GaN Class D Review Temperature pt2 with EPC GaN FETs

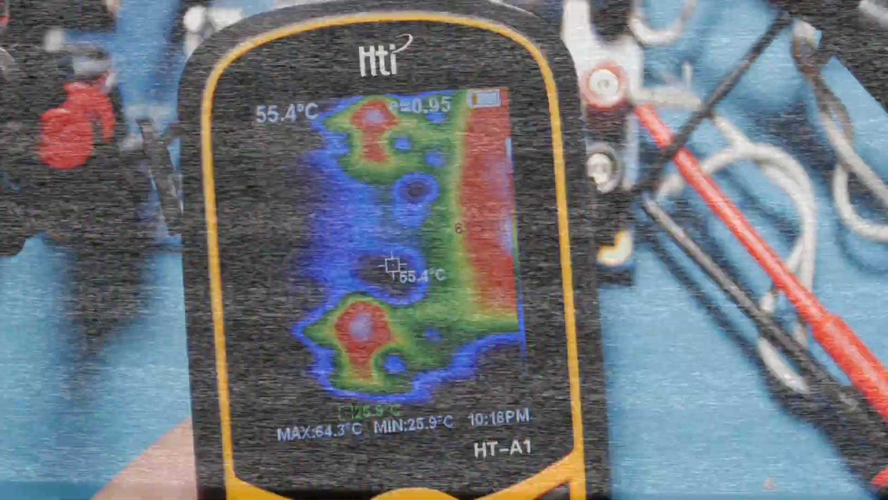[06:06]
On screen: spot 55.4°C, max 64.3°C, min 25.9°C
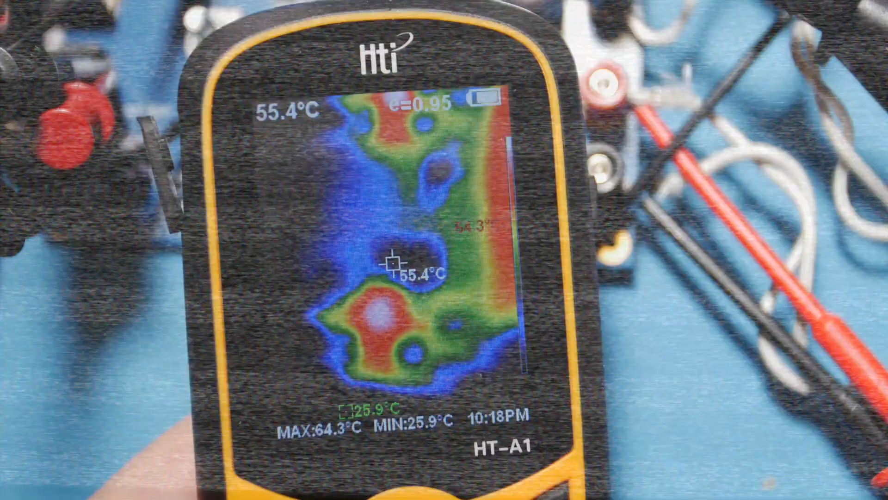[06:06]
On screen: spot 55.4°C, max 64.3°C, min 25.9°C
guys my this scene auto shuts off i mean i don't know how to stop that so sorry about that but meanwhile it's been a few minutes and i don't see the temperature is really changing much uh the doctor's around 62 they're just barely hotter than they were when it was just idling and the transistor if i try to focus that on there try to find the white spot there it's like yeah maybe they've raised 60 cc too now one thing about it is when you as far as board placement
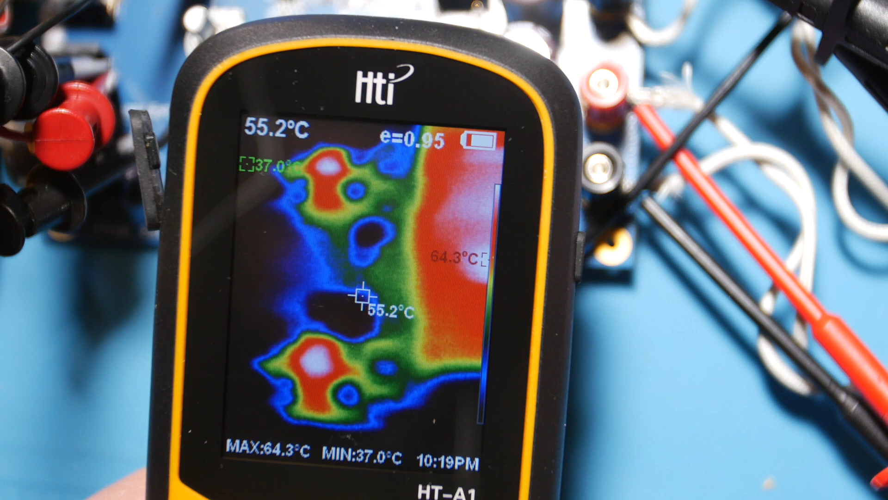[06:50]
On screen: spot 55.2°C, max 64.3°C, min 37.0°C
you want things close so your power loops or your current loops are tight right at the same time though um you know it's kind of like two things working against each other when you put things close they self heat each other you know so thermally you want them far apart right electrically you want them close
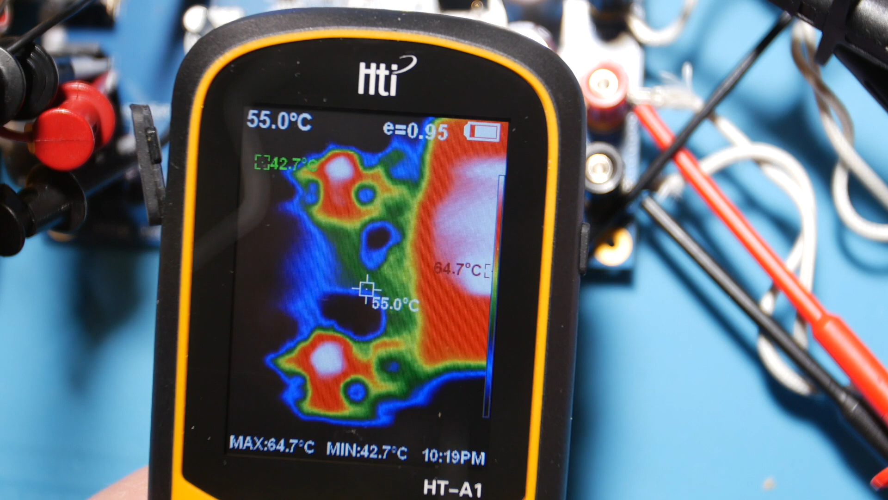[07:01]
On screen: spot 55.0°C, max 64.7°C, min 42.7°C
so there is a a little bit of a trade there so when you're routing and placing parts and placing copper on the board you you can kind of use your copper to help
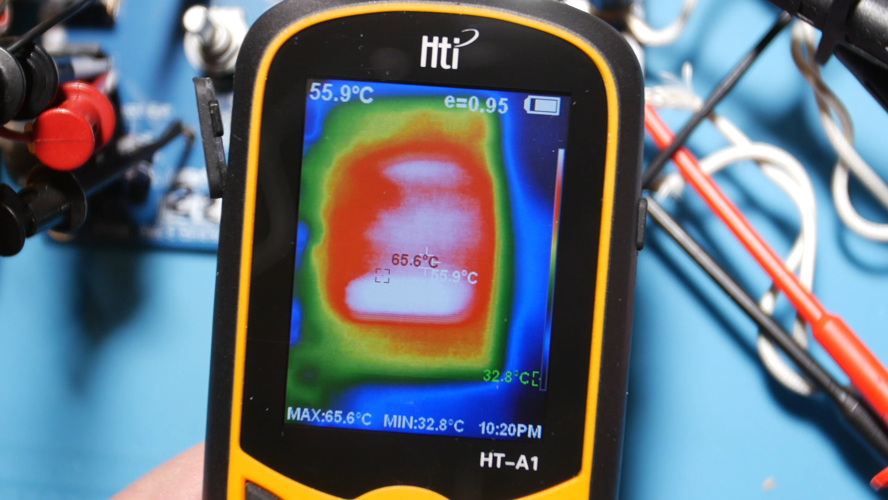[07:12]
On screen: max 65.6°C, min 32.8°C
you um direct heat a little bit but anyway yeah they say no heat sink i believe them it's pretty cool to my shop here i'm
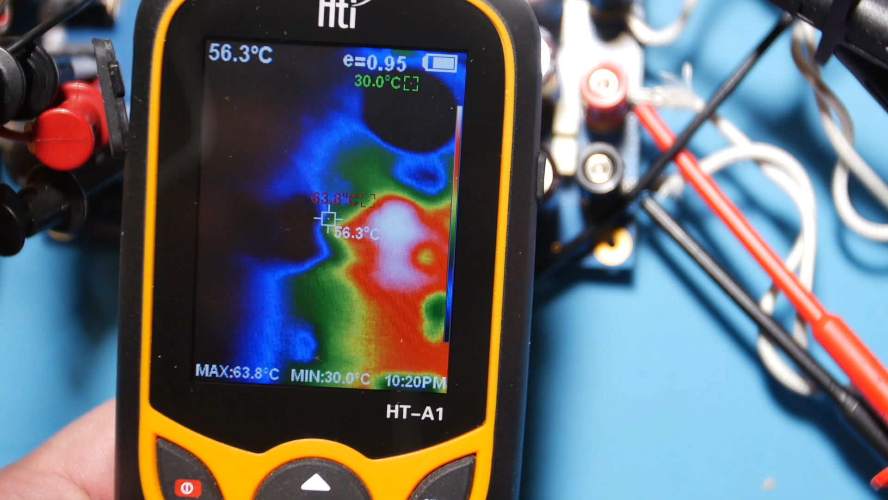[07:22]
On screen: spot 56.3°C, max 63.8°C, min 30.0°C
probably 14c and so we're raising you know 34 you know 40 degrees 50 degrees i guess
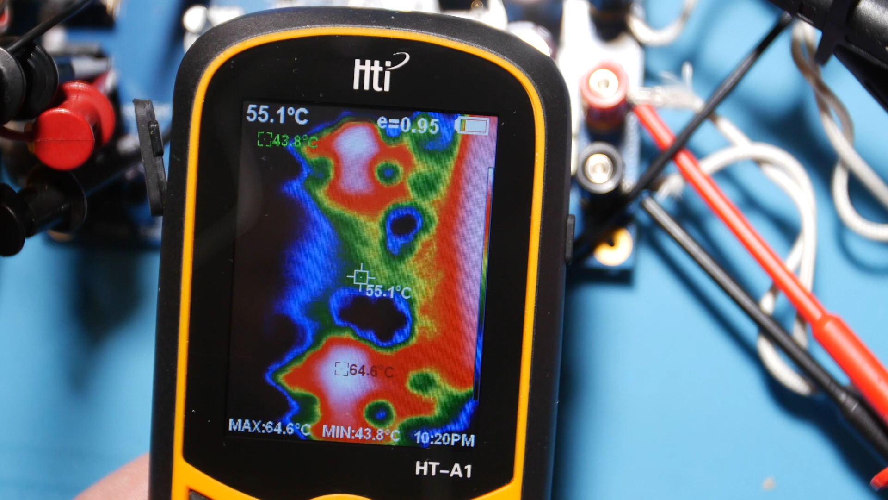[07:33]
On screen: spot 55.1°C, max 64.6°C, min 43.8°C
so for raising 50 degrees almost 35 volts out rms meanwhile see that inductor it's still
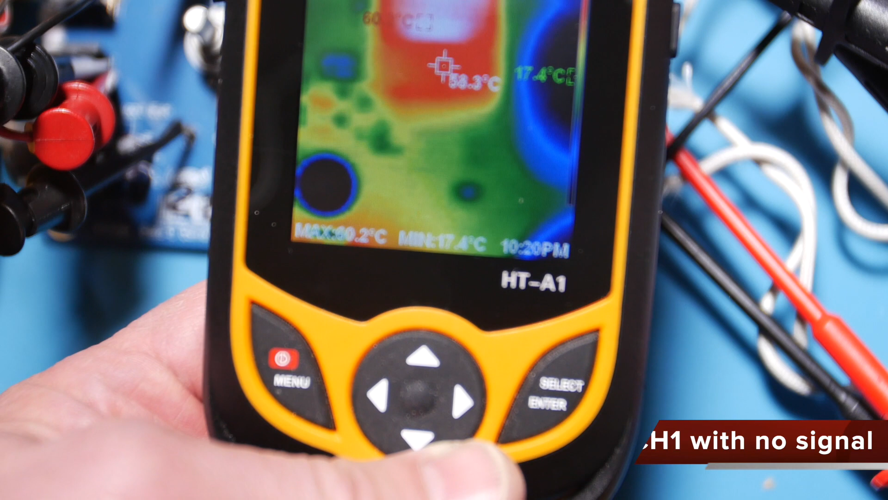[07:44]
On screen: min 17.4°C
kind of warm it's not much cooler than this guy probably this guy's 60 almost 65 that guy is like 56 you
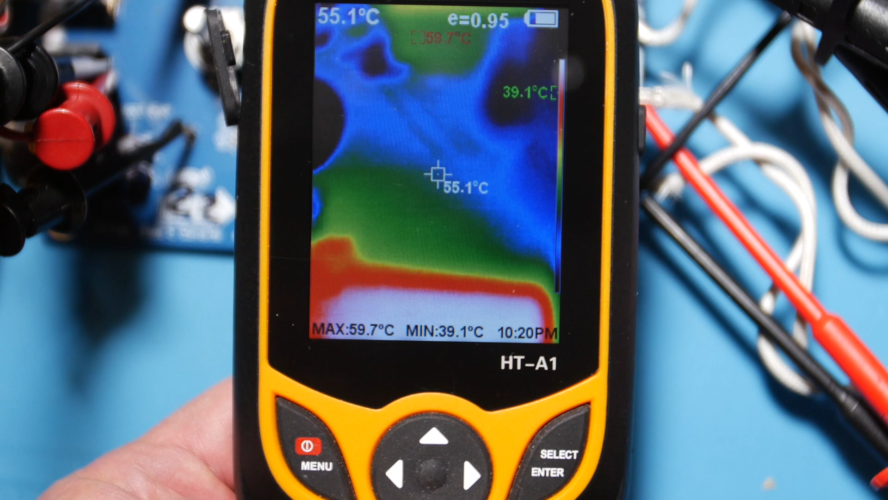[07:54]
On screen: spot 55.1°C, max 59.7°C, min 39.1°C
can't see it sorry i'm going off screen there but that guy right there look at that if i angle it
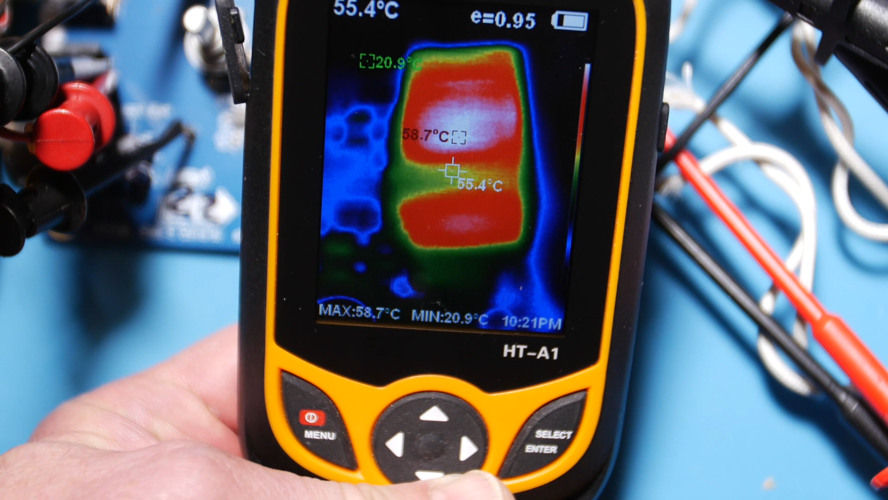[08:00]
On screen: spot 55.4°C, max 58.7°C, min 20.9°C
that way so you can see him uh if i get this temperature
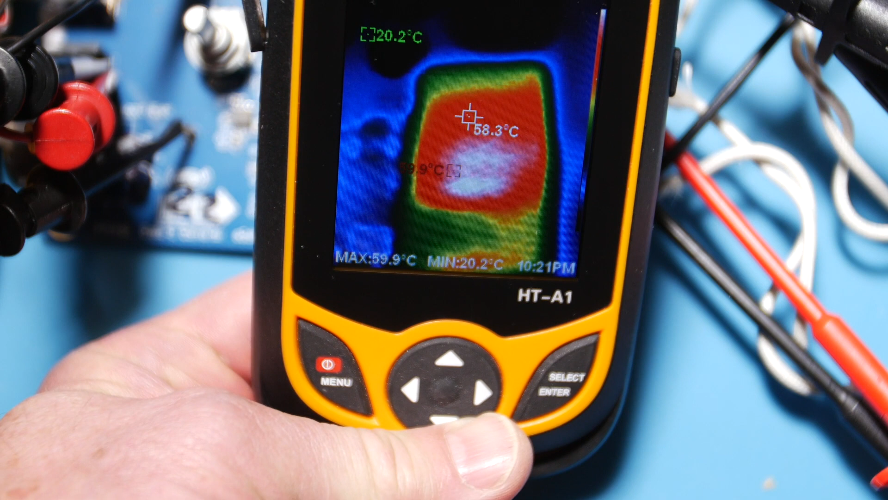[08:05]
On screen: spot 58.3°C, max 59.9°C, min 20.2°C
on them anyway it's kind of hard to do the point is is uh these things run efficiently